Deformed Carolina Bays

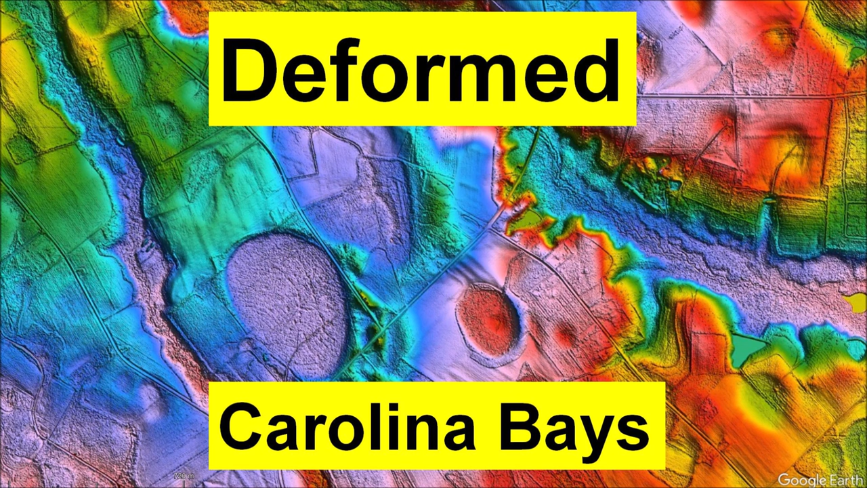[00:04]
The glacier ice impact hypothesis proposes that the Carolina Bays originated from secondary impacts of glacier ice ejected by an extraterrestrial impact on the Laurentide ice sheet. Today, we're going to examine some bays that differ from the usual elliptical shape.
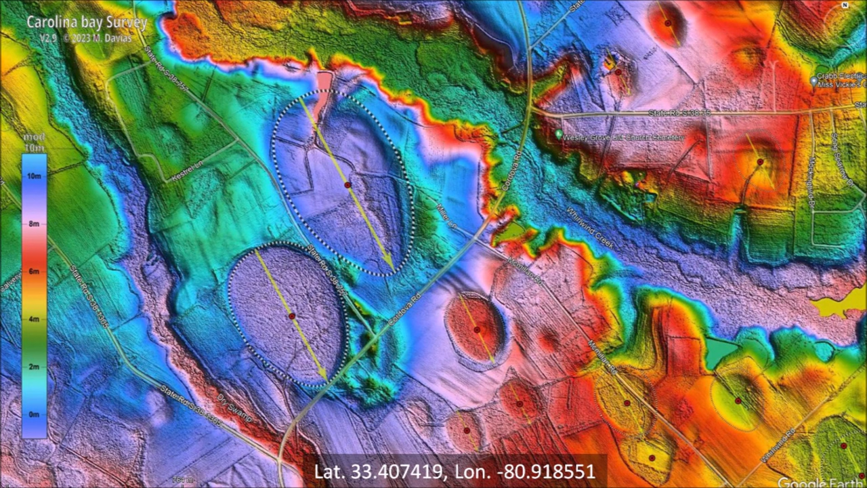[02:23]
Michael Davies has cataloged and marked many bays in the LiDAR visualization tool for Google Earth. This image shows 13 bays that have been marked with a red dot and overlaid with a dotted outline and a yellow arrow, indicating the direction from which a bay formed. If we look carefully, we can see indentations in the ground of many small bays that are not cataloged because they don't have well-defined rims. This image highlights 11 uncataloged bays with lengths of 100 to 200 meters. Carolina bays are fragile sandy structures and many have disappeared due to erosion over thousands of years. We can say with confidence that less than half of the bays have been cataloged.
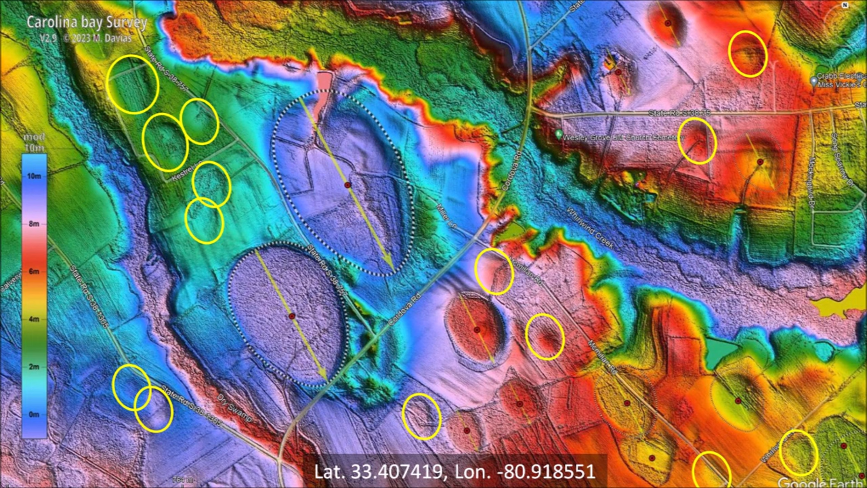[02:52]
Today, we will study three large bays and one small uncataloged bay. The first bay is extremely eroded.
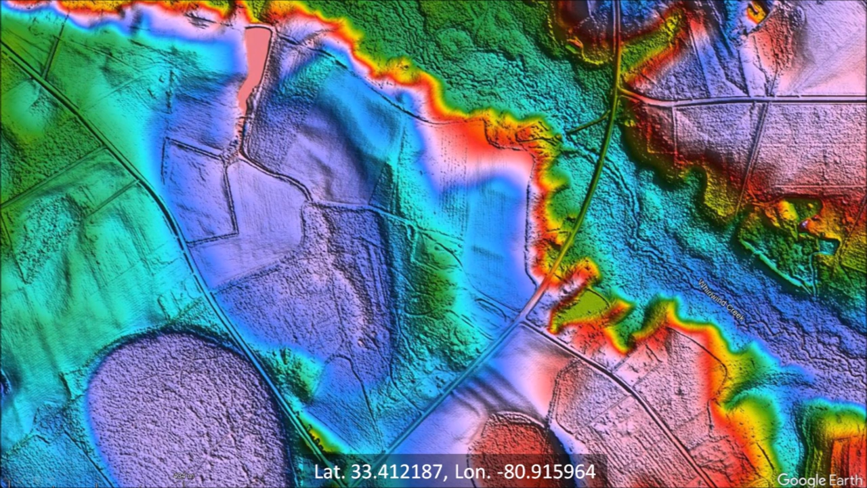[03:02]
It has a high rim on the east side, and the drainage channel traverses the whole bay, leading toward Whirlwind Creek. In order to fit an ellipse to this bay, points are selected along the perimeter of the bay,
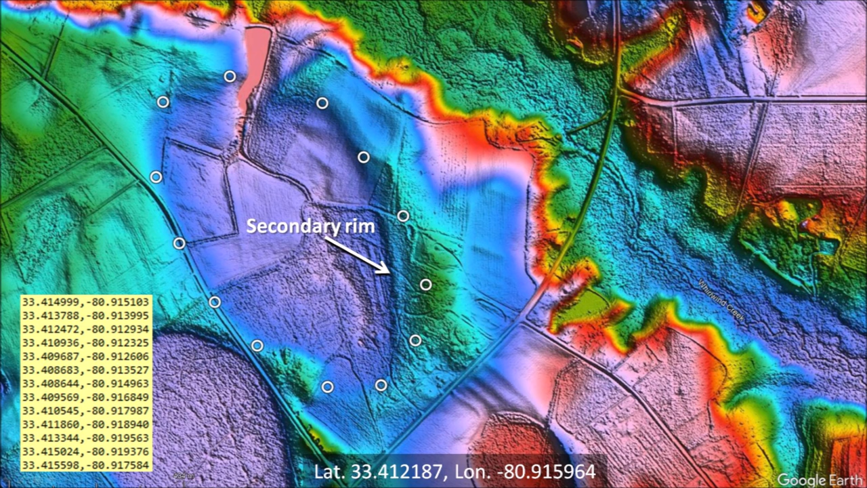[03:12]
ignoring the secondary rim marked with the arrow. Even though the bay did not look exactly elliptical, the ellipse has a good fit. Only 2 points on the perimeter of the bay do not fall on the elliptical curve. Secondary rims are formed during viscous relaxation when the liquefied soil cannot form a flat surface. Secondary rims are observed in experimental impacts when the viscosity of the target prevents the soil from flowing freely while the target container is shaken to speed up viscous relaxation.
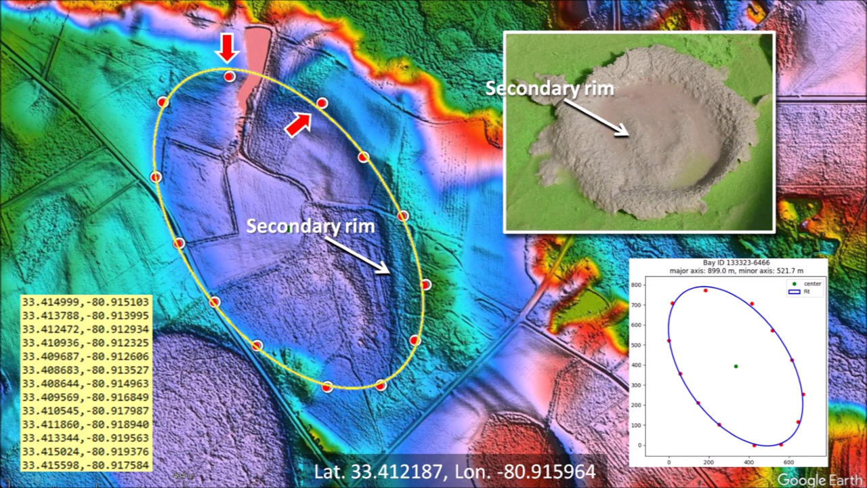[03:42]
The diameter of the glacier ice projectile that made this basin is estimated to be 180 meters, which is one-fifth of the basin length.
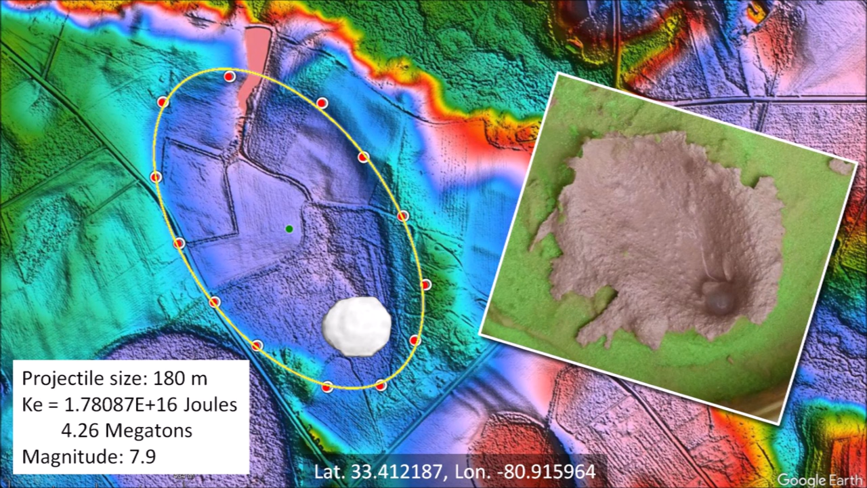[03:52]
The kinetic energy of the impact was equivalent to 4.26 megatons of TNT, which would have caused seismic vibrations of magnitude 7.9. The second bay that we will study is shaped like a guitar pick. There's a large sand rim extending to the southeast of the bay, but it is impossible to tell whether it is the rim of a bay that was overlaid or
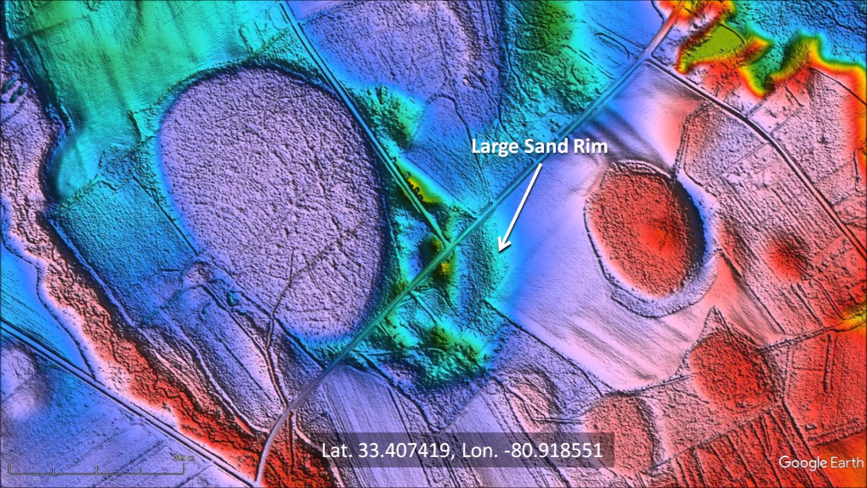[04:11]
material that was displaced during the building of the road intersection. The satellite view of the bay does not show anything remarkable other than the roads that go along the margins of the bay.
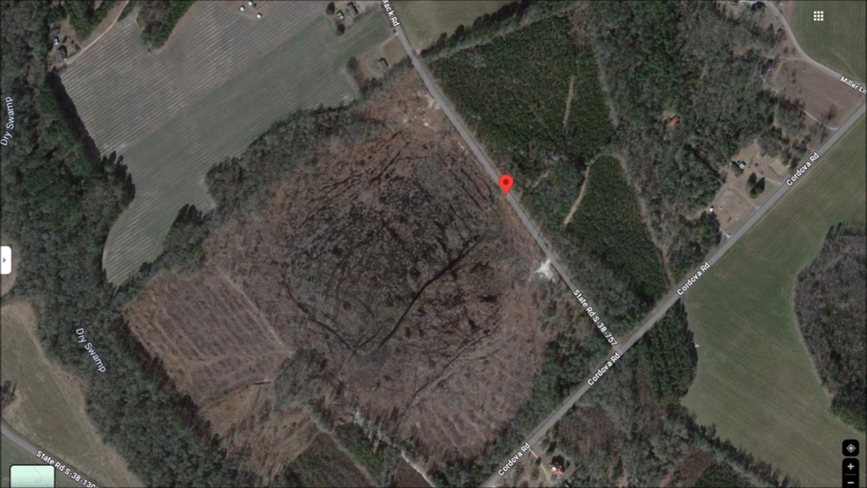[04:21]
The place marker along Mack Road is a convenient location for viewing the bay. Google Street View lets us examine the interior of the bay.
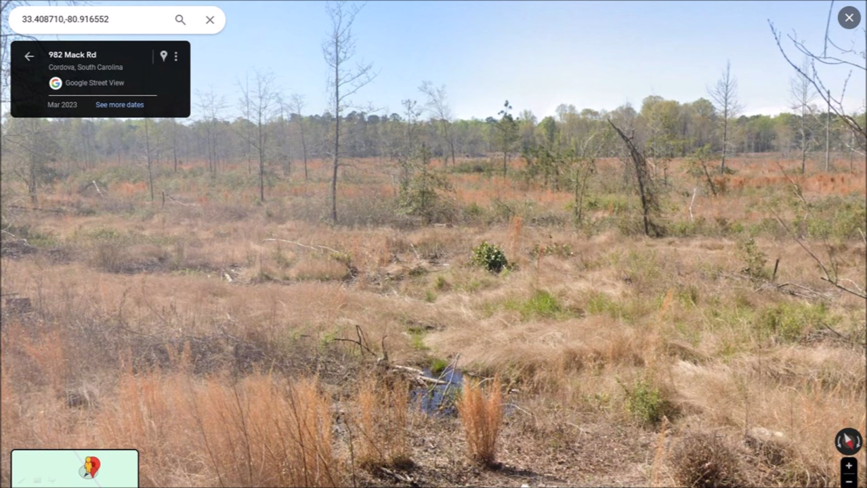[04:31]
Like many bays that have not been developed for agriculture, the ground is covered with a variety of grasses and some scrawny trees.
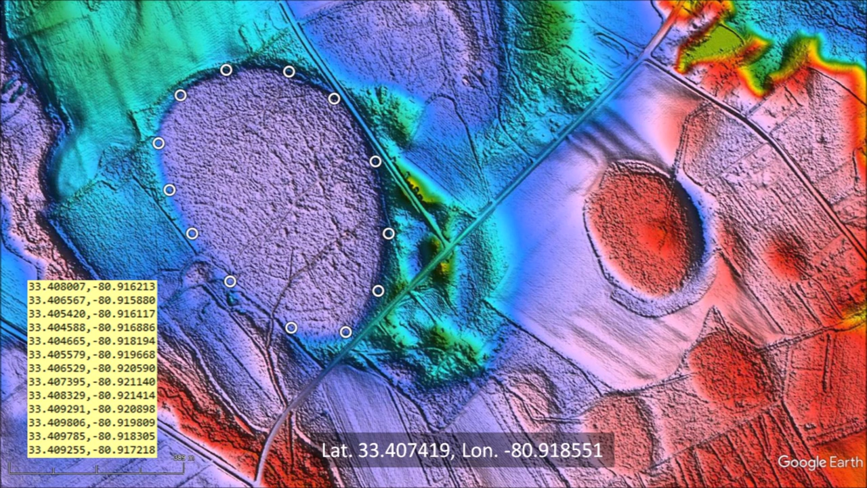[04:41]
In order to fit the bay with an ellipse, we select some points along the perimeter where the flat center of the bay meets the raised rim. 3 points do not fall on the elliptical curve. Point number 1 is inside the ellipse, and points 2 and 3 are outside the ellipse. These distortions are a consequence of the forces that modify the bay. This situation is encountered frequently for bays that have been deformed in inclined terrain.
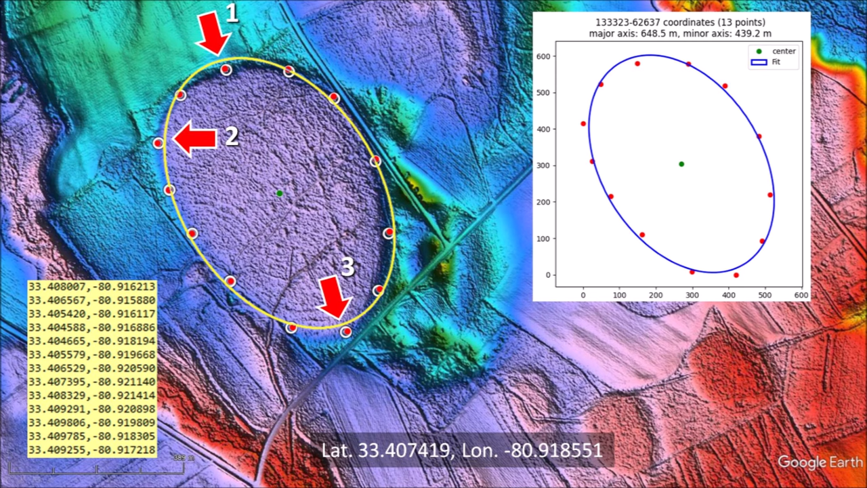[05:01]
In South Carolina, along the Savannah River, there are many impact basins on inclined terrain that have this guitar pick shape.
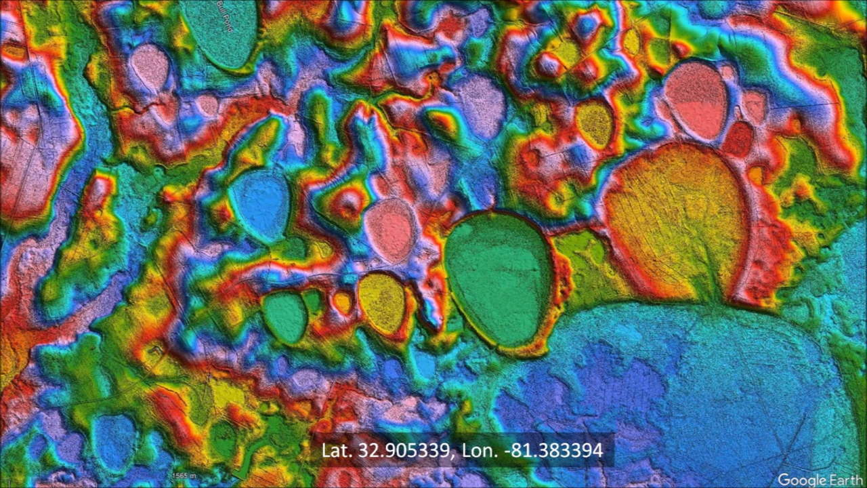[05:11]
Notice that all the flattened portions on the north side of the base are at higher elevation than the center of the base. A downhill impact creates an inclined conical cavity with a steeper grade on the rear part of the penetration funnel.
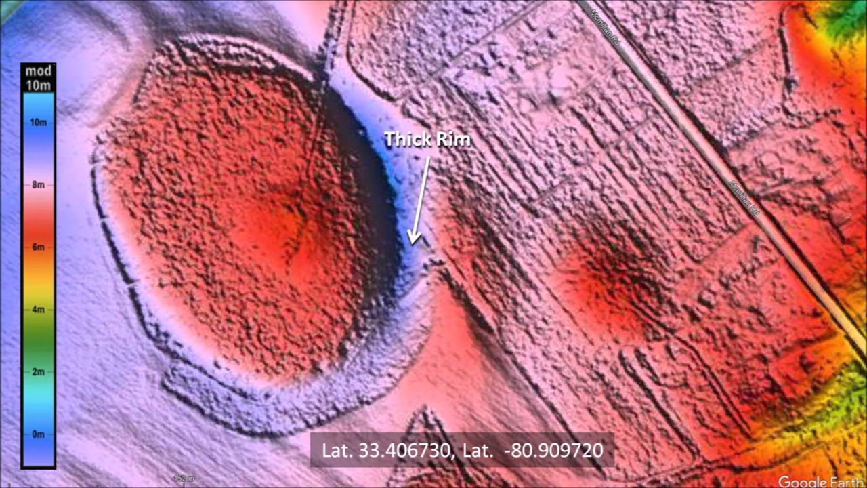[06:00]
It is evident that the impact that formed our third bay was preceded by another uncatalogued impact. The basin of the previous uncatalogued impact is highlighted here. Our experimental model demonstrates that adjacent impacts on a viscous target tend to produce thick rims on the part that overlays the previous cavity.
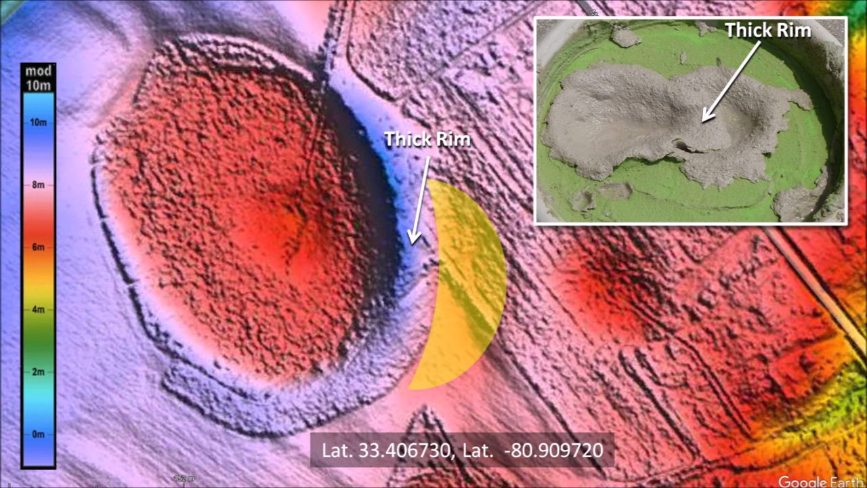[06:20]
A projectile is able to plow target material easily on ground that has been softened by a previous impact. Selecting points along the perimeter of the bay and fitting an ellipse by the least squares method shows a very good fit.